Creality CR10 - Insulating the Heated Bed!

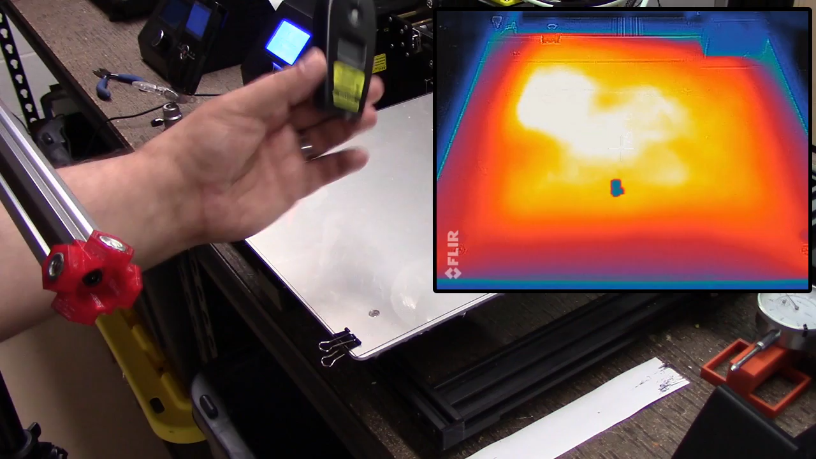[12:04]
Because we did our first run. I need to get around all these cameras. We did our first run at 67. Then we hit 69. I want to get over here. So, and I'm at 69.1. So, it's hovering right there about 69. 69, so 69, whoop, to get it down here, 69.5. So, I think this actually might be doing some good with regards to retaining heat in the bed.
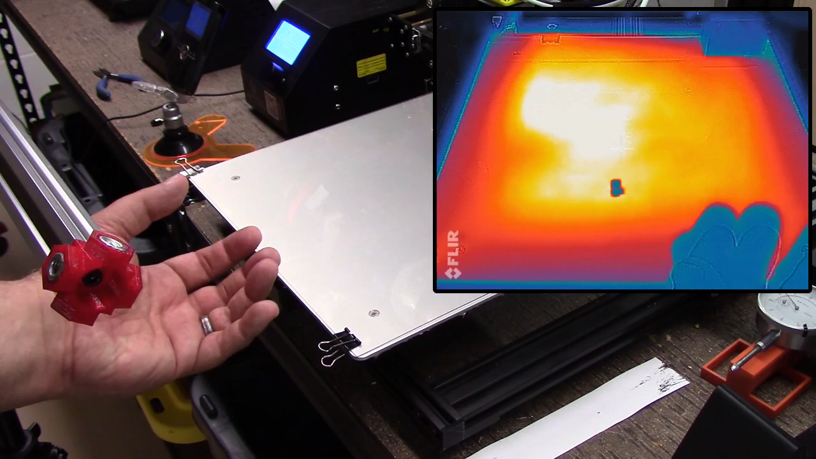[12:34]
Again, I go back to, I think, putting two sheets of insulative material on here,
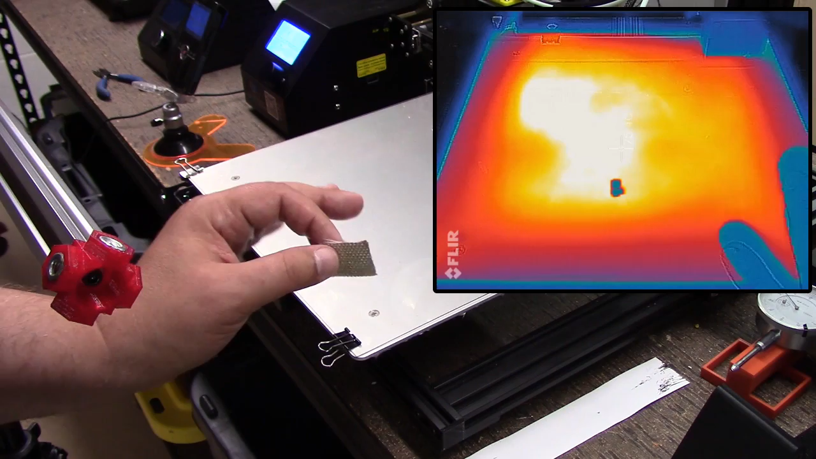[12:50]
I would try putting two of them on, rather than just one in the future. And that's actually what I'm going to do with this.
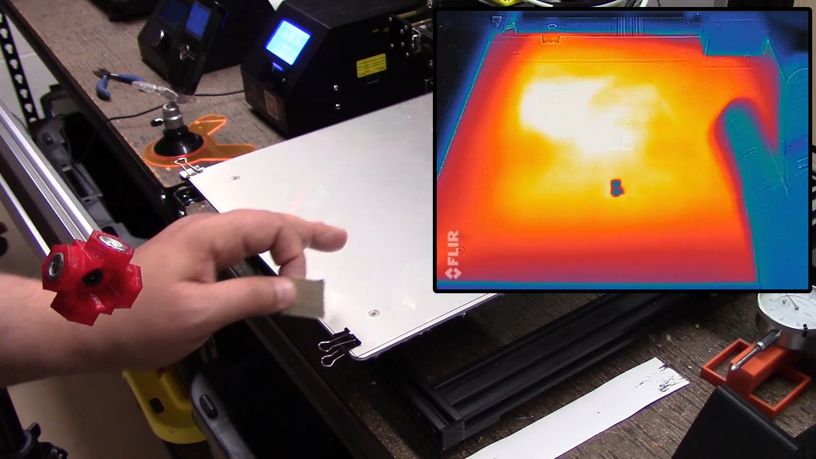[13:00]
Again, at the next modification, is do that. Because, again, we still see on the floor that it's still building heat in the bed. And we're up around 75 in the core.
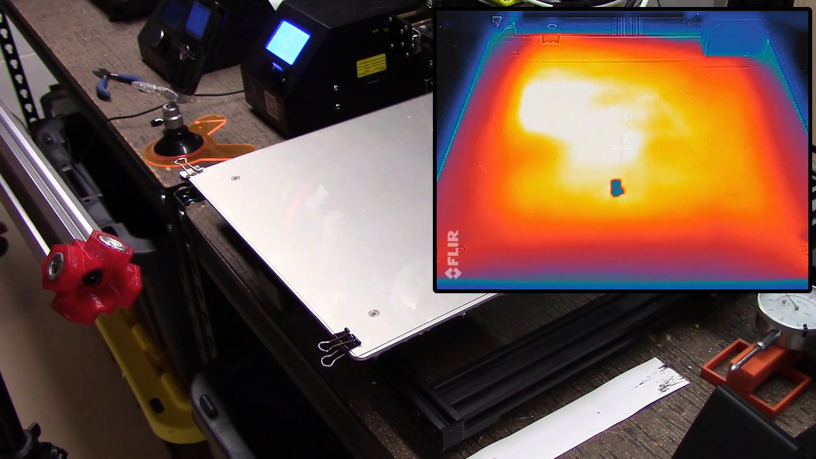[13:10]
And, as you see, the heat signature is beginning to shift around a little bit, you know, as the bed oscillates on and off. So, anyways, I think this is good.